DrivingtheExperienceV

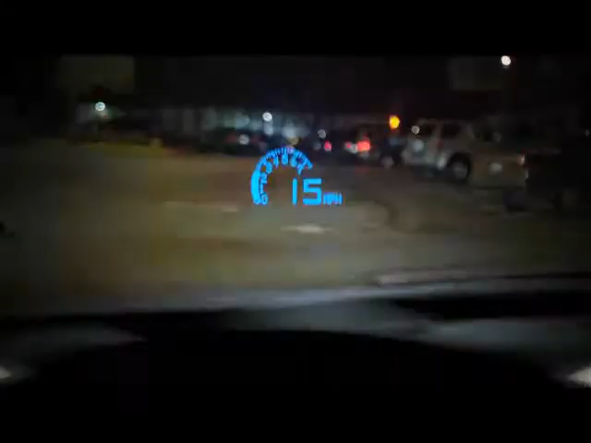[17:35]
Trae el famoso sistema Heads Up, eso quiere decir que la velocidad o la las millas por hora se proyectan al vidrio frontal mientras usted maneja.